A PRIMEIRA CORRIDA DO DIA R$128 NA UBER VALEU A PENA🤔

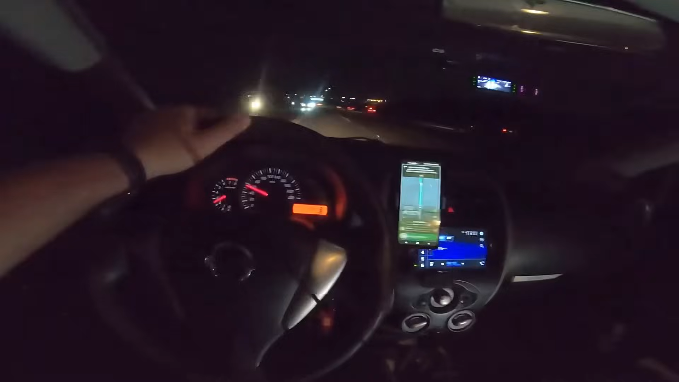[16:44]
É, peguei 99 negocia, a moça jogou 80 reais, eu joguei 95 ainda. Mesmo assim ficou bem abaixo. Mas tô indo lá, botando pra São Paulo, né? E eu nem tava no aeroporto. Tava. Eu deixei um pessoal num sítio aqui.
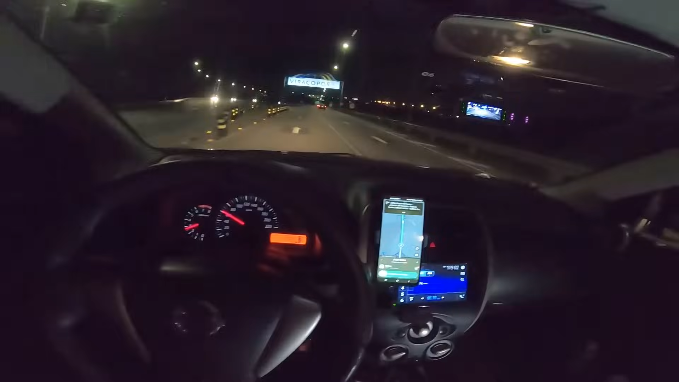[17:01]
Tipo, lá atrás do aeroporto, assim. Aí vim batendo lata. Voltei tudo batendo lata. Rodei uns 7 km aí. Aí quando eu tava. Passei por aqui, né? Que aqui eu não ia conseguir pegar a corrida por causa da. Tem a prioridade, né? Aí tocou essa. Ah, vamos lá. Voltando pra São Paulo, tá bom demais. Vocês viram que eu passei lá e a moça ainda tava lá, hein? Era mais ou menos umas 6 horas da tarde ali, 6 horas da noite, né?